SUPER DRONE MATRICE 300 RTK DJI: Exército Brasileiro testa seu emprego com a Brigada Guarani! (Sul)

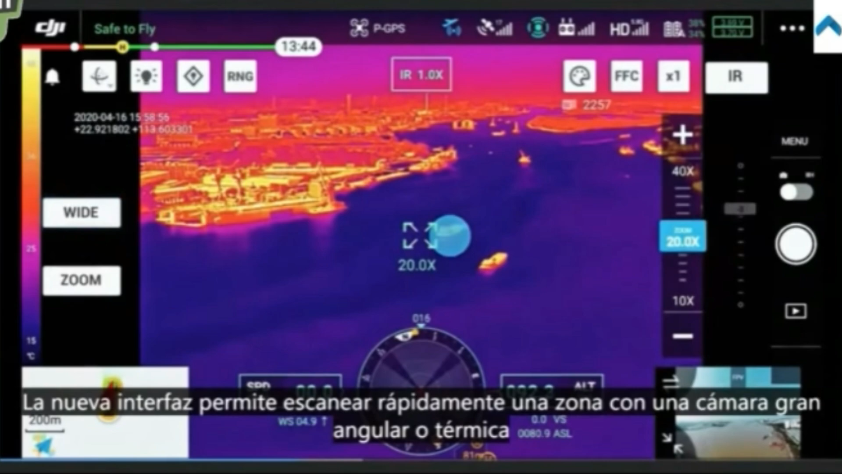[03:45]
preview a subject of interest, and then zoom in to confirm critical details, all with just two taps.